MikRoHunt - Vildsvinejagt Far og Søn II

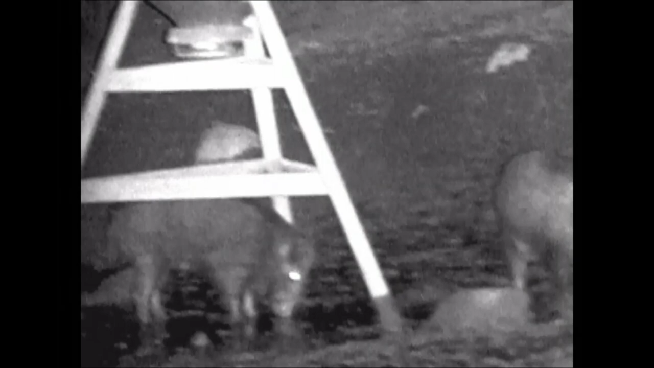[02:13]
Og gris kommer der. Vi har ikke siddet en halv time, før de her to mellemgrise møder op på pladsen. Og afslører kun sig selv med et enkelt grønt.
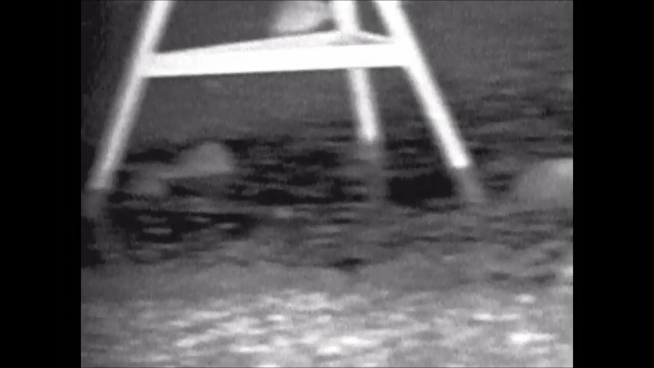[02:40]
Bum, og et enkelt skud bag øret, og så skulle den ligge der.
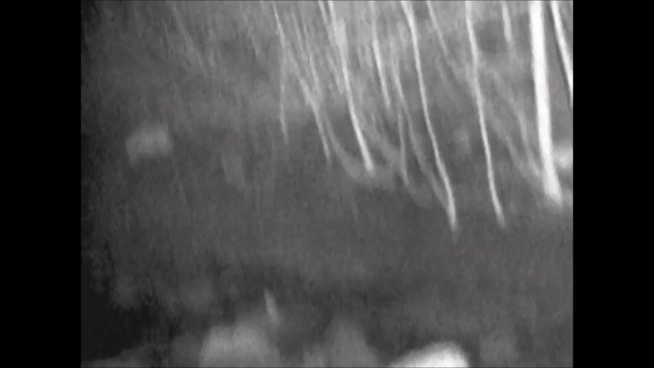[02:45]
Og jeg kan forsikre om, at forvirringen var stor, da jeg kiggede ned, og der ikke ligger en gris. Hvad har jeg gjort?